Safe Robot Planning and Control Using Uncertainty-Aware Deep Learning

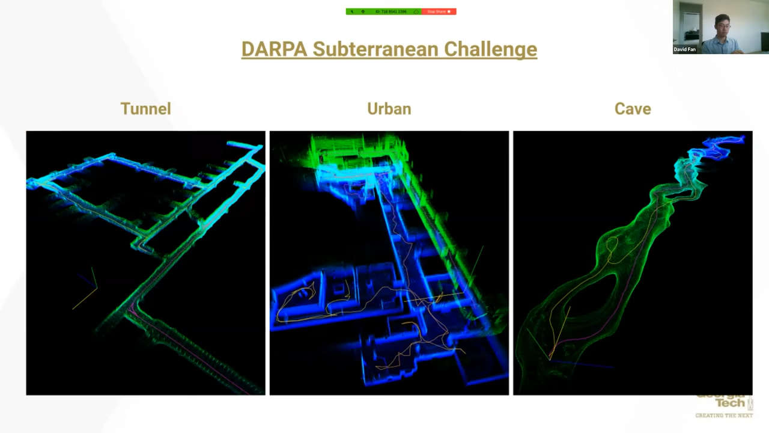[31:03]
And with this approach, we're able to successfully explore these different environments with several kilometer ranges, very cluttered and unknown and uncertain environments. And we have a final competition coming up in September.
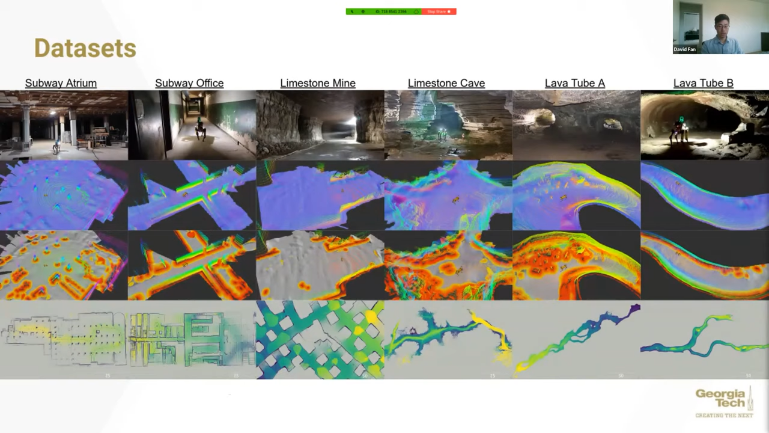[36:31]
So let's have a look at this data that we're going to use to try to tackle this problem. We have six different environments, each with their own characteristics. They vary in size, in length and width and difficulty. And we build a network, which is trying to take in the point cloud data.
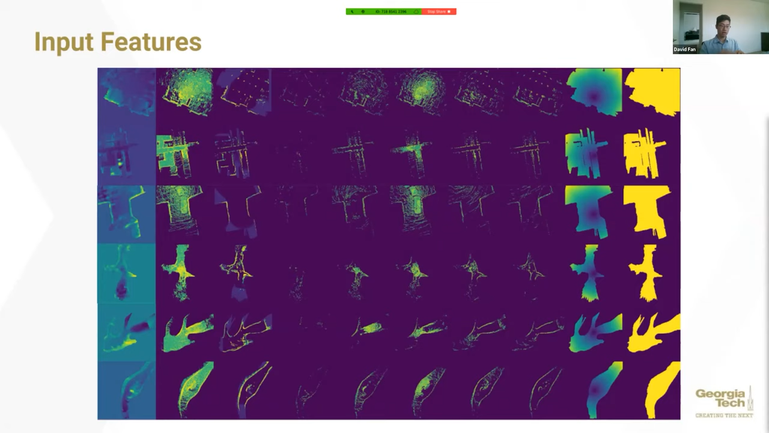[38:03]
And we have six representative samples from each environment, each of the six environments. And we have elevation map information here. And then we have a histogram of point cloud data in increasing height. So this is just marking the number of points in each Z bin. So, and here's some examples of what the input alpha channel can look like.
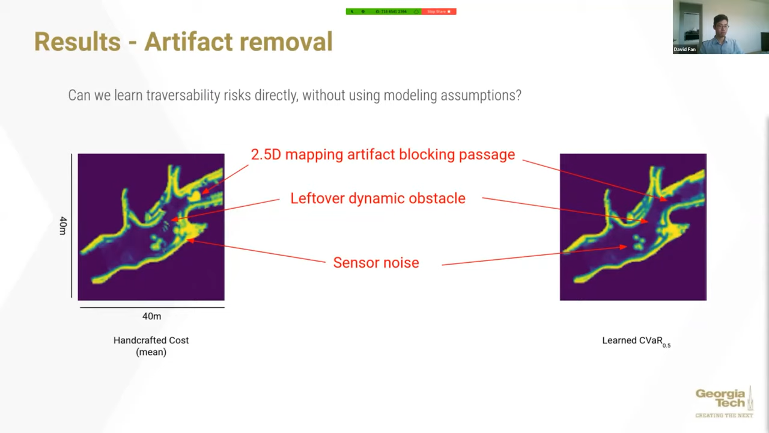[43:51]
not actually posing a large risk. And that's because they occur infrequently enough that they don't appear when we have a risk value set to something like 0.5. And we can see that when we vary the alpha level, we see that for higher alpha, we see some of these risks reappear.